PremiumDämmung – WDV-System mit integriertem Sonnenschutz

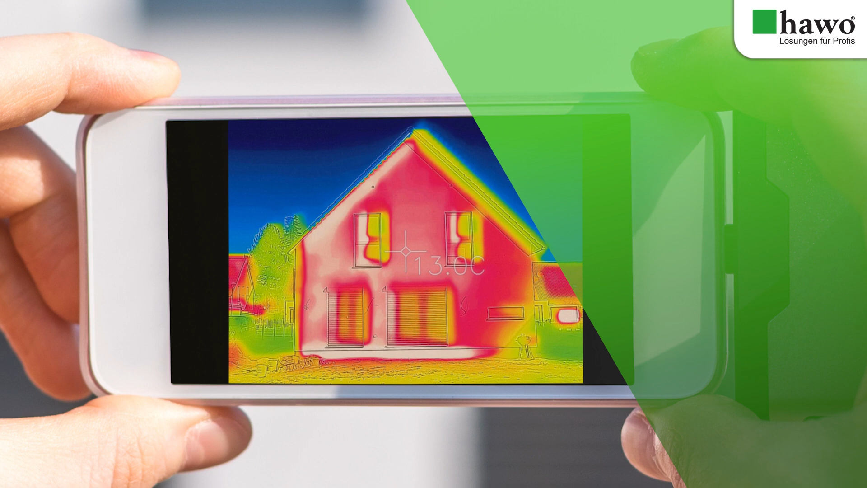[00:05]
WDV-Systeme sind eine sinnvolle Investition in die Zukunft,
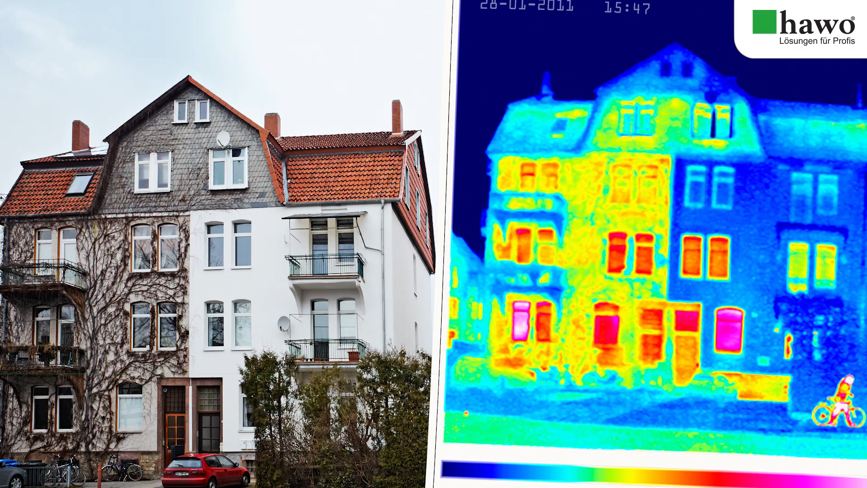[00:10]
denn da wo Energie nicht ungenutzt entweichen kann, kommt man mit erheblich weniger Heizenergie aus.